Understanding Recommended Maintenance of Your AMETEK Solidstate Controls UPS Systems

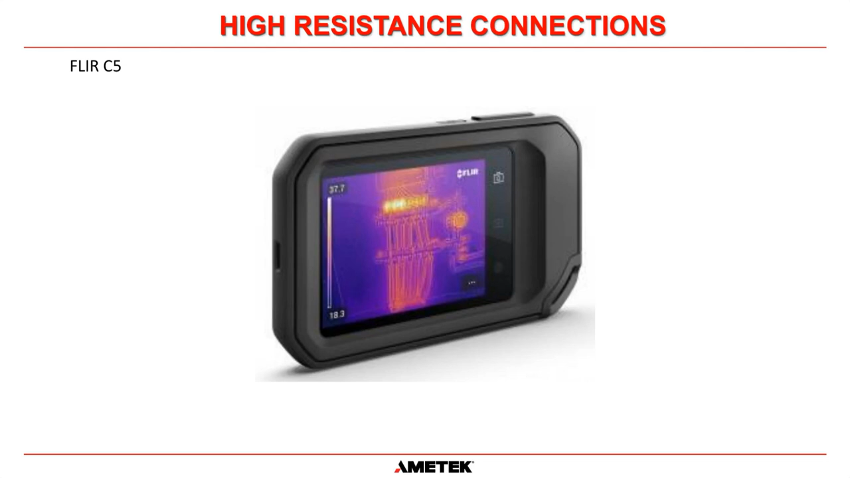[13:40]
That's what most of our technicians in the field use. We are moving on to the FLIR edge. Now we're phasing these out and moving to the FLIR edge, but they're very, very good. And here's a great example of during a planned maintenance visit. One of our field service engineers found a high resistance connection. And it's very difficult to tell for most people from here, but this, these are capacitors, AC capacitors within our UPS system.
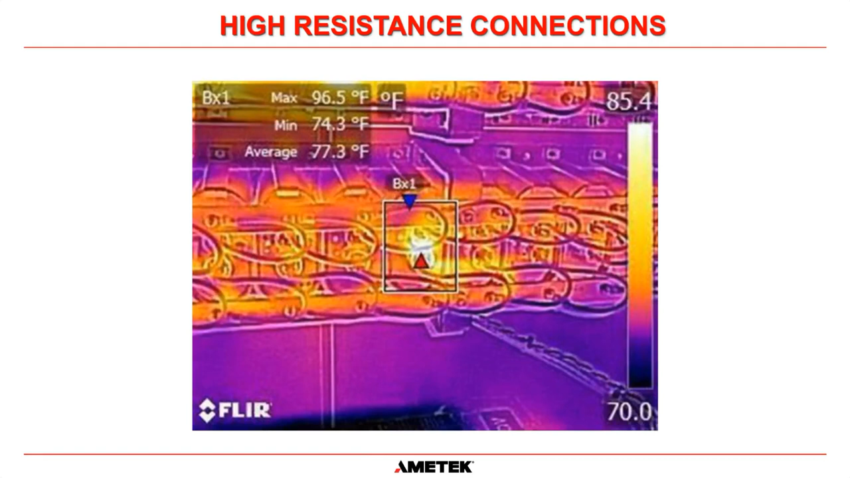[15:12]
On screen: max 96.5°F, min 74.3°F, scale top 85.4°F, scale bottom 70.0°F
If that had been left for a long time, that would have heated up over and over and over again. And it could have led to a fire. So very simple example of how infrared thermal imaging can help you find hotspots with high resistance connections. And on the complete flip side of that, here's another great example of thermal imaging showing us issues. And this time, is actually the opposite. This was on a huge, I think it was over 100 kVA UPS system. And we have three chokes here, this one here, this one here, they're all identical chokes,
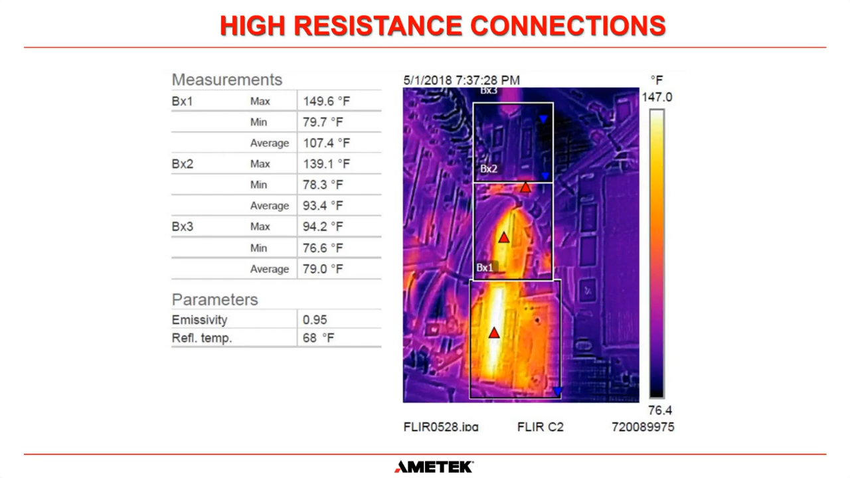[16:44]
On screen: scale top 147.0°F, scale bottom 76.4°F
So this is a great example of thermal imaging, where we found that this choke wasn't actually connected in circuit. So we had to go in and do a remedial action for that. So connection issues are true. They are out there all the time, and you need to pay attention to them.
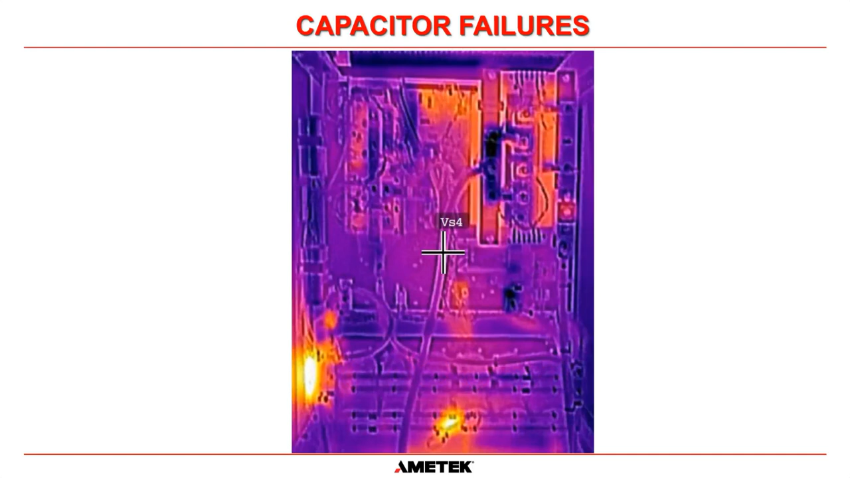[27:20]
They can see all these capacitors and there is nothing that is looking hotter than it should be. That is ideal. That is what we are looking for. Okay.